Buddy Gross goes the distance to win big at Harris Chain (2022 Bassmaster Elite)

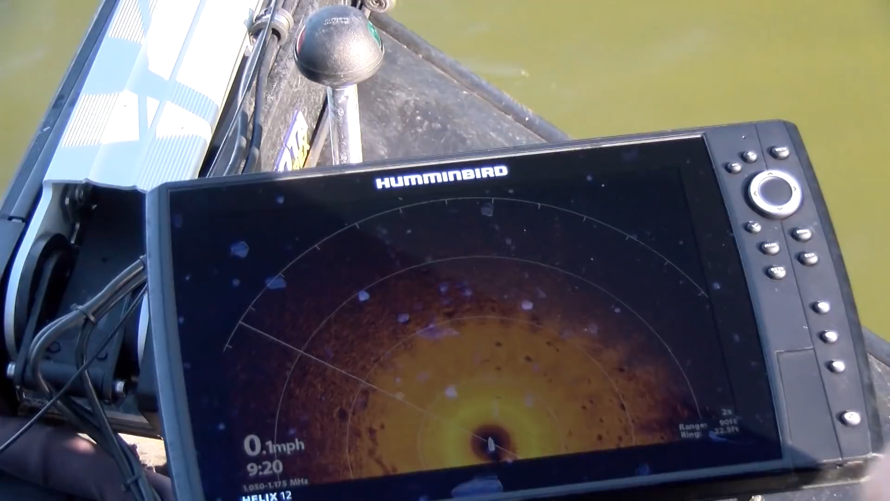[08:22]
On screen: speed 0.1 mph
20, 40, 60, they're 80 feet away. But they're just going left and right. They're going right down this bracket. They're swimming, they're not sitting still.
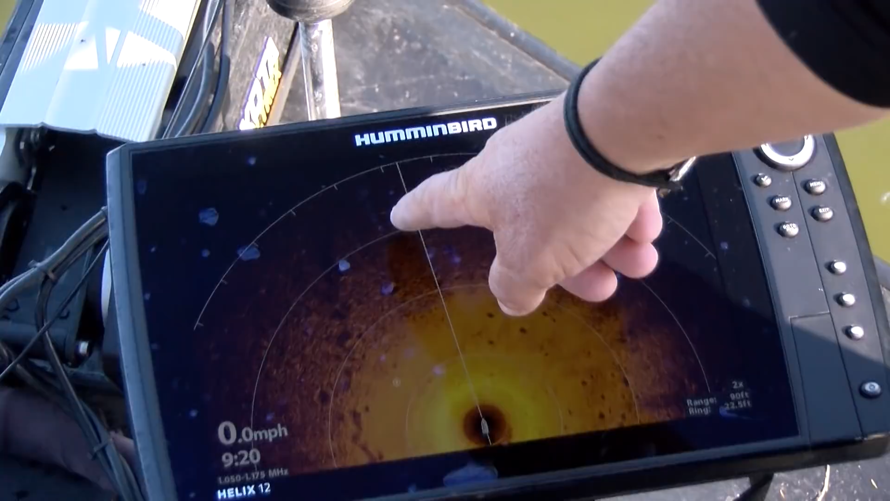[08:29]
On screen: speed 0.0 mph
So that's a pretty good size one right there, but they're all moving. That white dot right there, see how it moved over here this time?
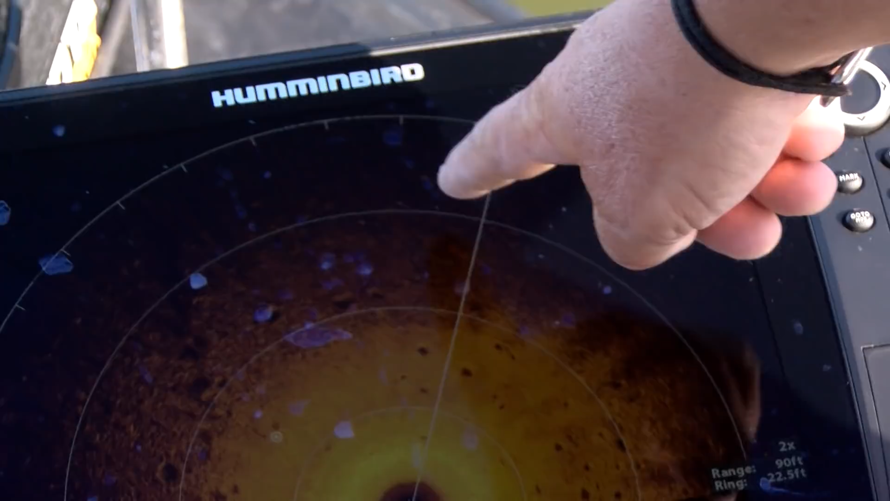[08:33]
Boat's not moving. That's how many they're just coming through.